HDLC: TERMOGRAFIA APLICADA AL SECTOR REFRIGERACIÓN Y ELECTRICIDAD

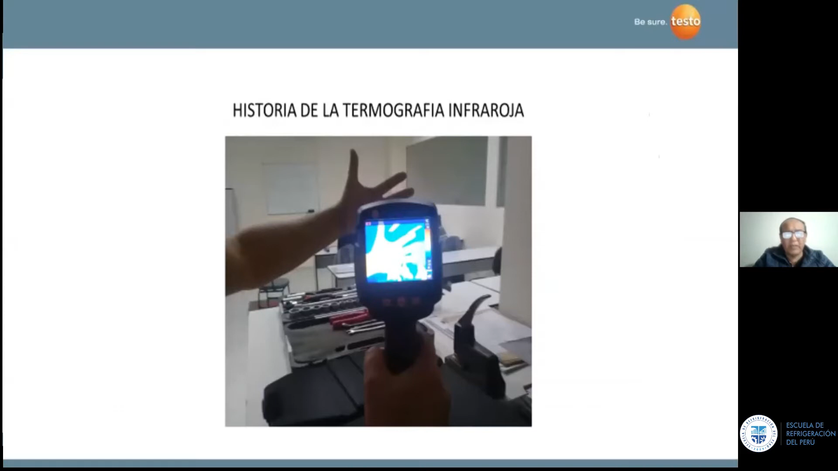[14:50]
en este caso, una mano, ¿no? Y lo transforma en una imagen.
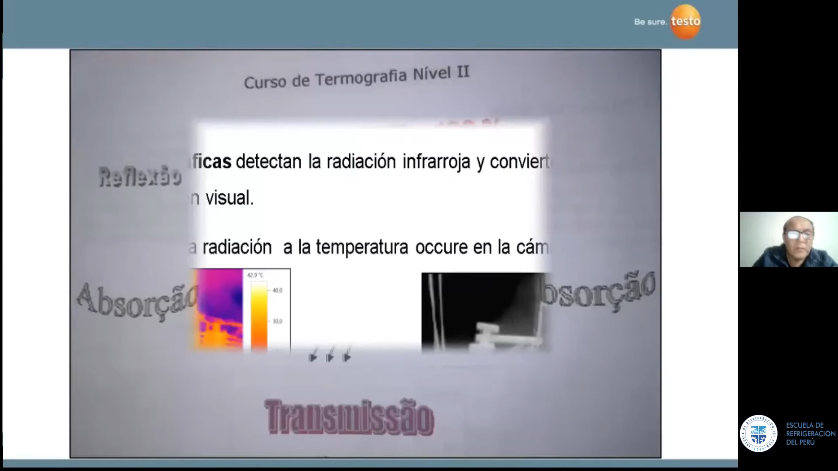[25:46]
Acá vemos unas vistas termográficas, ¿no? Esta es una vista termográfica. Como la cámara de termografía capta esta radiación, capta una serie de temperaturas, y estas temperaturas dentro del equipo se convierten en una imagen.
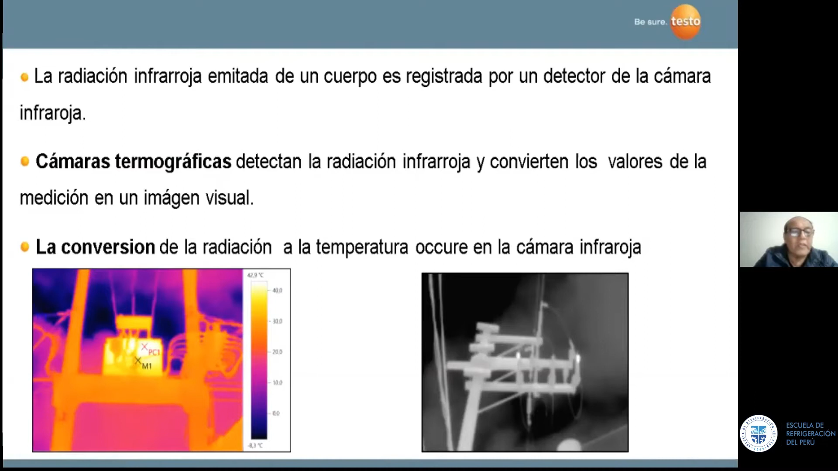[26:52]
El termograma siempre tiene acá una parte, una columna donde están indicadas todas las temperaturas. Y aquí podemos encontrar las temperaturas en diversas partes de la imagen. Entonces, la cámara hace la conversión de la radiación a temperatura, ¿no? Y esto ocurre dentro de la cámara, ¿no? Aquí regresamos un poquito a lo que estábamos viendo anteriormente.
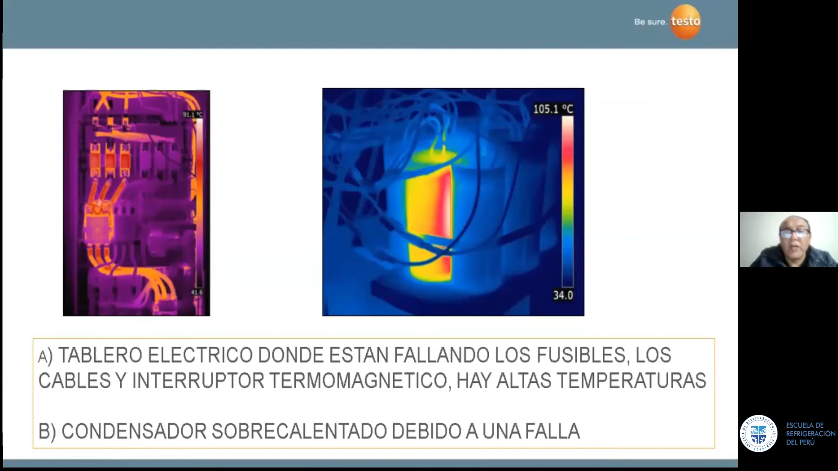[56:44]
tiene un problema está sobrecalentado en este caso son condensadores ¿no? y hacemos como encontramos acá un problema muy grave ¿no? aquí tenemos una bornera ¿no?
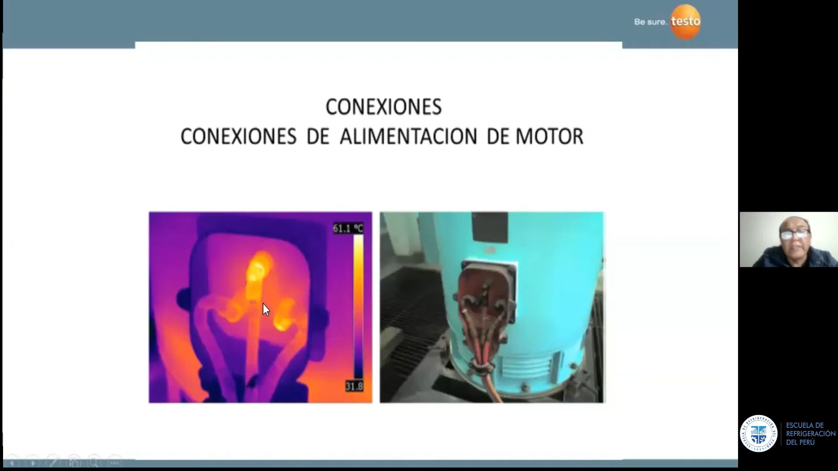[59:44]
On screen: scale top 61.1°C
un ajuste del conector que está provocando que hayan arcos y está calentando la unión ahí de los pernos ¿no? están calientes y está calentando también el metal igual está sucediendo en el de la derecha ¿no? pero en menor grado cuando uno estudia termografía y tiene la digamos este las la herramienta esta el termovisor puede hacer un informe el software que te proporciona el el equipo que has comprado debe ser lo más amigable posible ¿no?
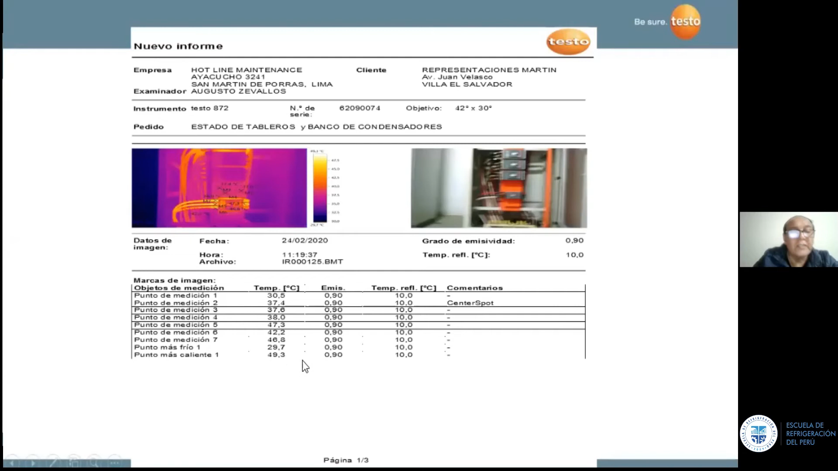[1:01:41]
On screen: spot 37.4°C, max 49.3°C, min 29.7°C
y ustedes pueden encontrar y esas temperaturas se van a ver reflejadas y la parte inferior acá ven ustedes acá la 42.2 grados 46.8 grados 29.7 49.7 ¿no? entonces no es necesario tener una una cámara extremadamente cara ¿no?
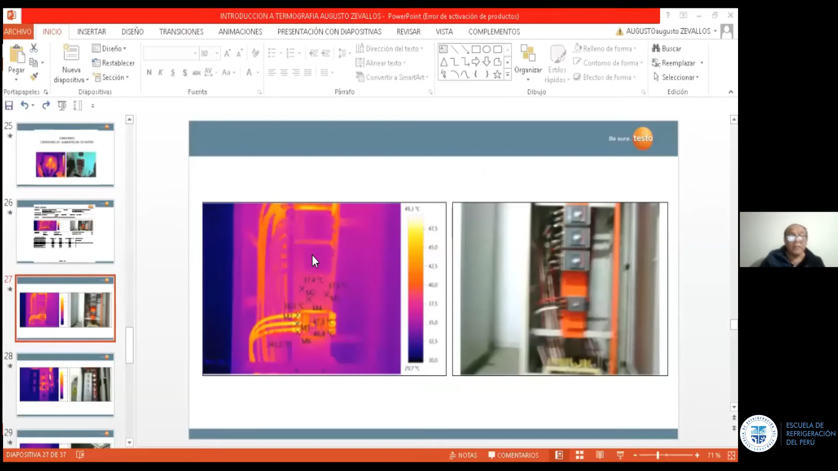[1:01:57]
miren por ejemplo este es un termograma este es el software ¿no?
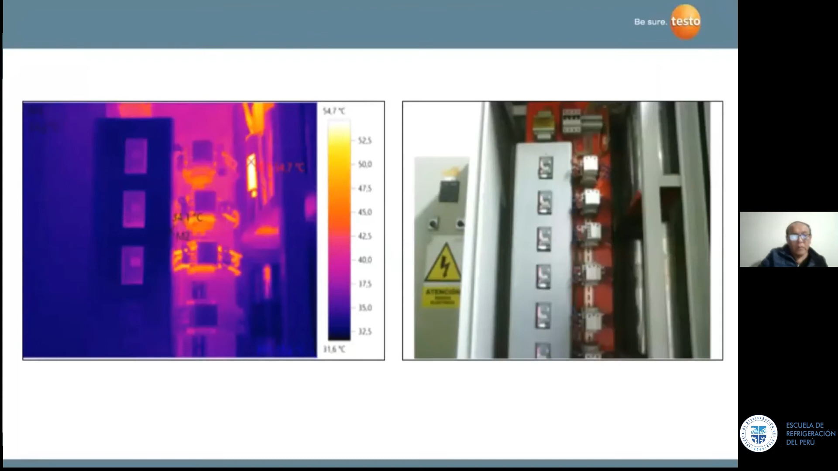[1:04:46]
On screen: scale top 54.7°C, scale bottom 31.6°C
bueno acá tenemos otro tablero ¿no? este es un banco de condensadores ¿no? y vemos que hay unas temperaturas bastante indeseables acá de color amarillo encima de los 50 grados ¿no? aquí también tenemos un problema hay que revisar ¿no? este condensador está calentando más de la cuenta ¿no?
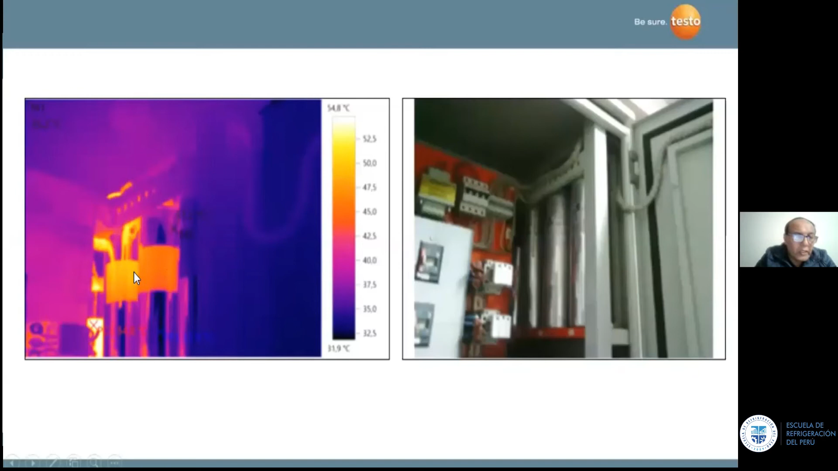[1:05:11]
On screen: scale top 54.8°C, scale bottom 31.9°C
todos como le digo se trabaja en base a una comparación ¿no? o sea o sea por ejemplo siempre es bueno ya que estamos viendo lo que es frío al momento de comprar el equipo absolutamente nuevo se le toma una toma termográfica y esa vendría a ser la partida de nacimiento del equipo ¿no? y conforme pase el tiempo esta imagen térmica que ustedes deben haberla guardado
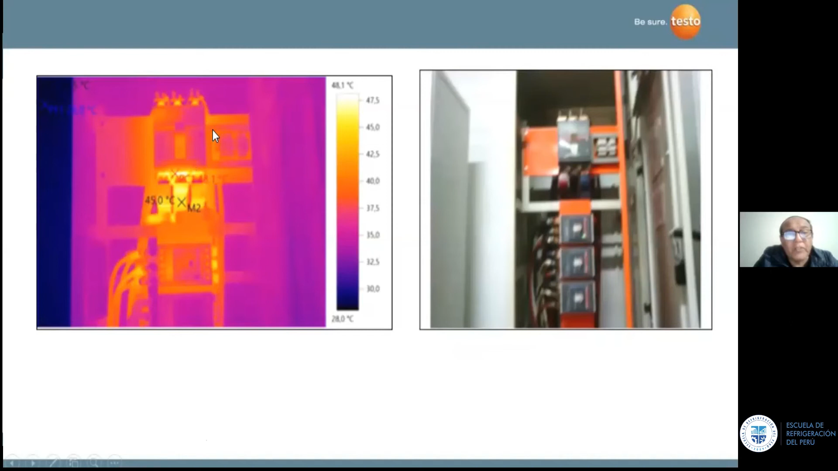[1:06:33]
On screen: scale top 48.1°C, scale bottom 28.0°C
y este habría que analizar está dentro de las temperaturas normales pero habría que analizar con qué carga está trabajando ¿no? si está más del 50% o si está al 80% ¿no? y hacer el comparativo para esto yo necesito datos también datos del fabricante de cables en este caso porque este es un cable que está recalentando acá ¿no? hasta qué temperatura aguanta cuál es su temperatura de operación ¿no? como les decía hay unos cables que trabajan a 70 grados centígrados por encima de esa temperatura ya este digamos el
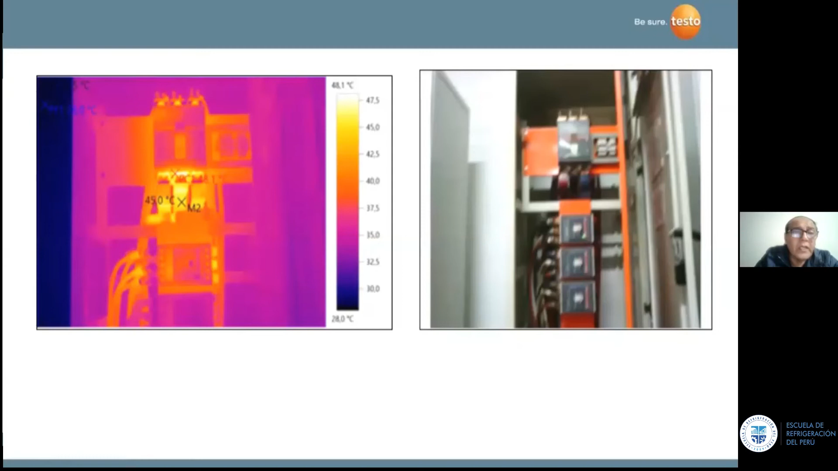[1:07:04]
On screen: scale top 48.1°C, scale bottom 28.0°C
cable se va a empezar a deteriorar ¿no? el aislamiento acá tenemos por ejemplo la vista este es un transformador a la vista a la parte derecha de la pantalla vemos un transformador ¿no? de baja tensión ¿no? creo que es de 10.000 voltios ¿no? tiene una cajuela que cubre los bushings ¿no?